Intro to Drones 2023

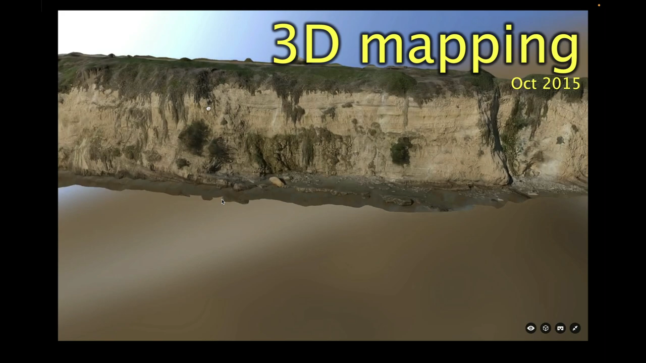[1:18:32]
So we'll be doing some 3D mapping. So this is all from still pictures, this is all from two-dimensional photos. And we've created, and the basic idea here is we take a bunch of overlapping photos, everybody stick your finger out in front of your face and close one of your eyeballs and look at your finger. And then close the other eyeball and open the other eyeball and your finger jumps a little bit, right? So essentially, we just do that a lot with a lot of math. So we take all these photos that are a bit overlapping.